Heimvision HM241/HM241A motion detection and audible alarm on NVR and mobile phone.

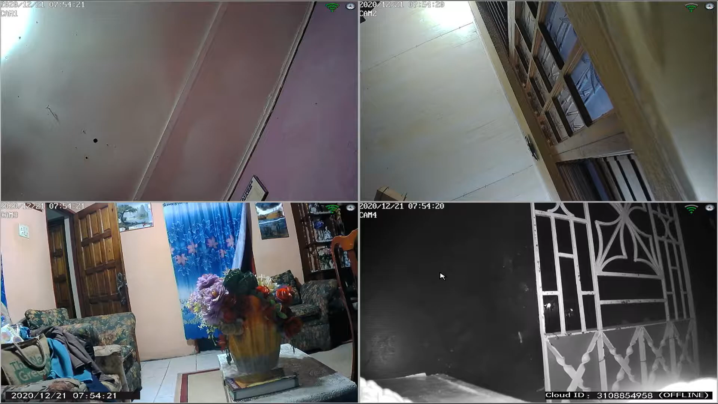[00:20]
Okay, so we're going to look how to set up our motion detection and alarm setting on our Heimvision network video recording system. So let us start. Now, we're going to right click the mouse. We have the menu slide come down. Now we're going to click on system setup.
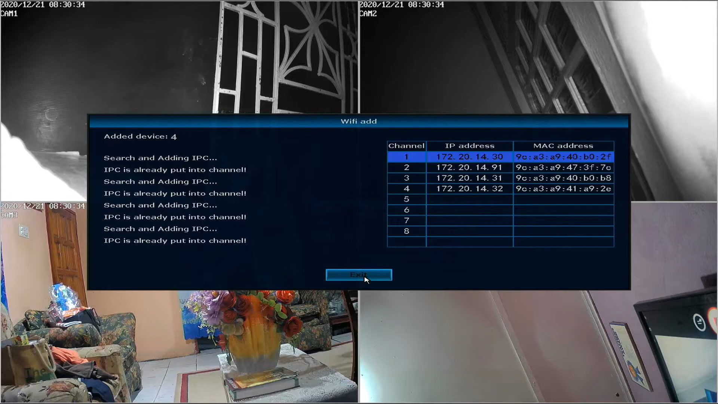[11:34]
So what I said before is that you can actually exit now. Exit the settings. So we're gonna click exit. And we're gonna wait for it to, it says exiting, please wait. So we're gonna wait for that. Okay, so we're done. And all the cameras, all 4 cameras are working.
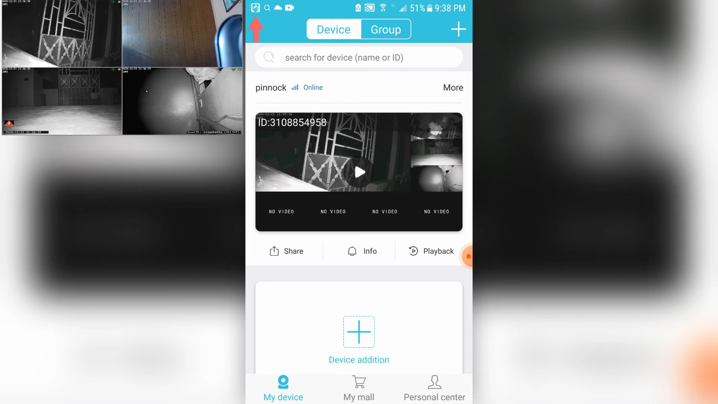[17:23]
Now that icon just showed me that I have received notification from my security camera system. I'm gonna pull down the notification so you can see it properly. So there is the push notification, right?
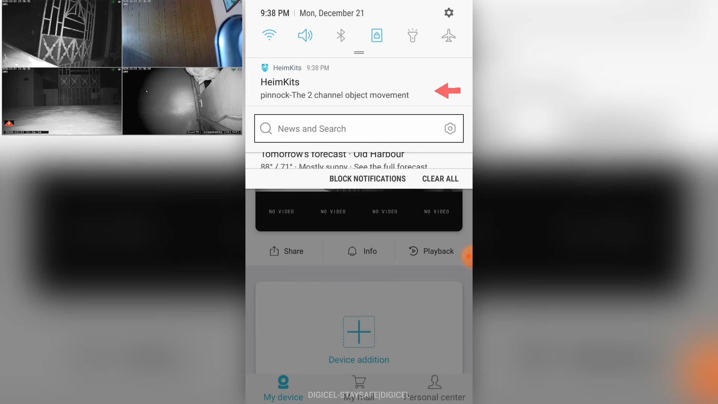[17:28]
So you select the push notification,
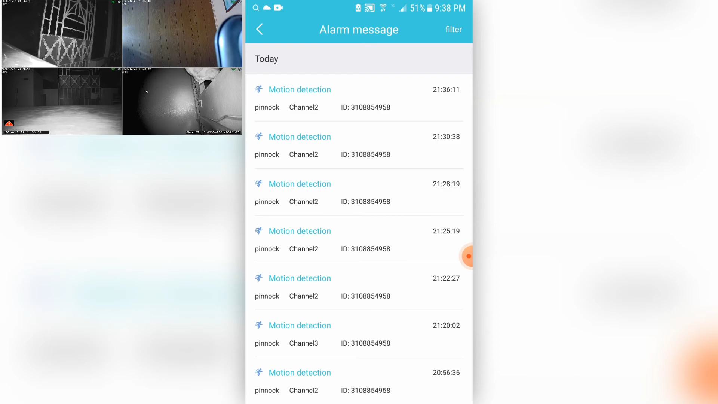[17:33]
then you're in motion detection message, alarm message, and you're gonna choose the motion detection that happened.
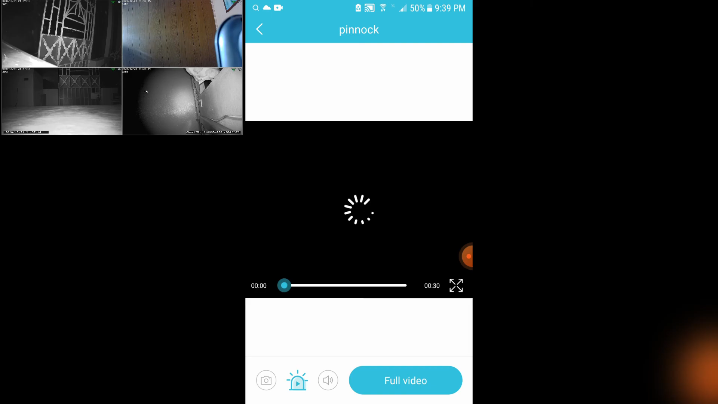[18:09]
So as I said before, the video is 30 seconds long, and that's my hand moving.